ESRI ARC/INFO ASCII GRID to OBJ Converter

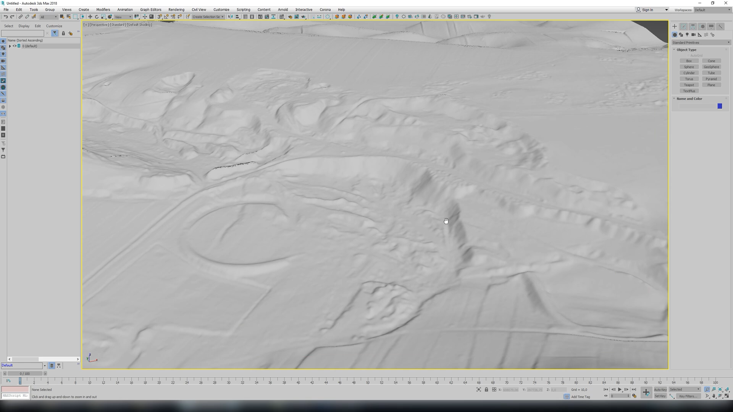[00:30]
3d object and how to import it to 3ds studio max and we're gonna use an interpolated mode which looks like this and
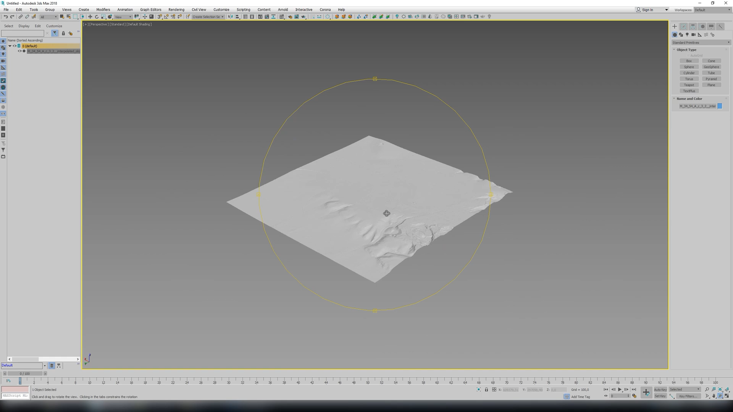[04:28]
okay so we see that everything is okay and now let's try to import our second object these two terrains are neighbors
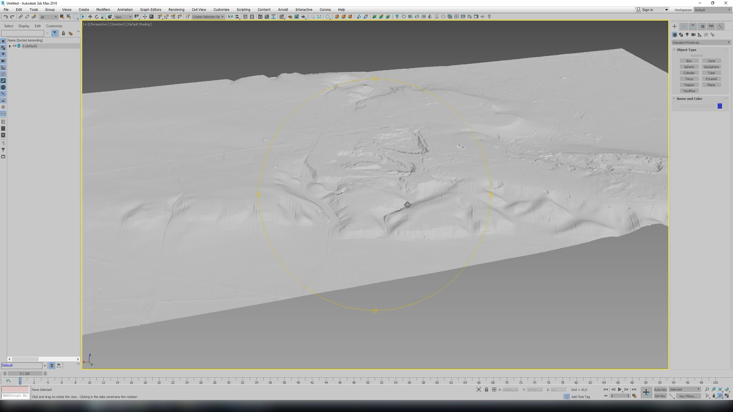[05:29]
so as you can see these two pieces are now combined so they are not combined they just lie
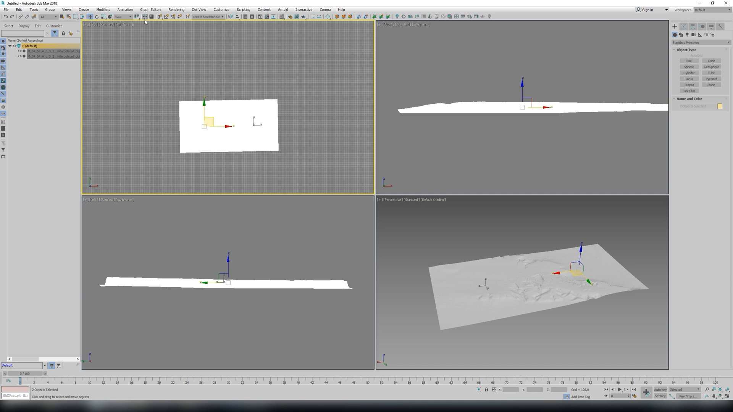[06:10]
if we want to center these two objects we can group them into one and now just select the position in zero ok so
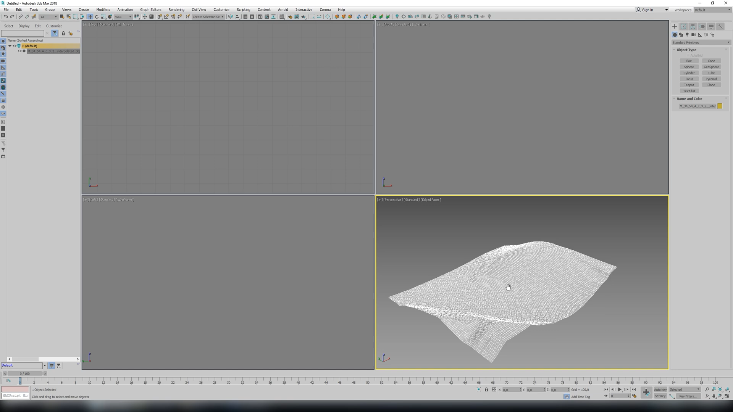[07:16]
so this is the fragment that is
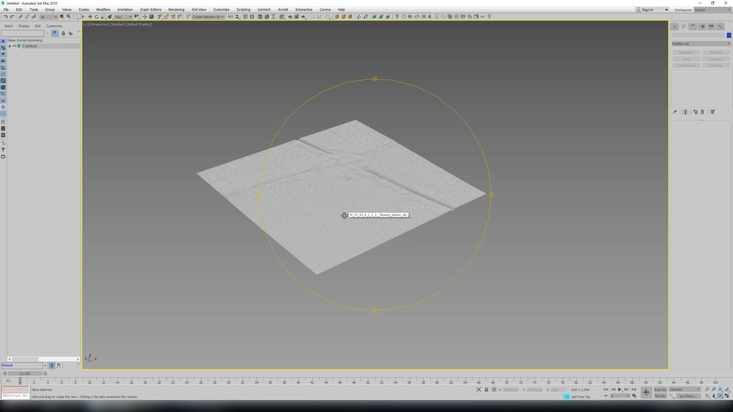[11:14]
So this is the floating planes.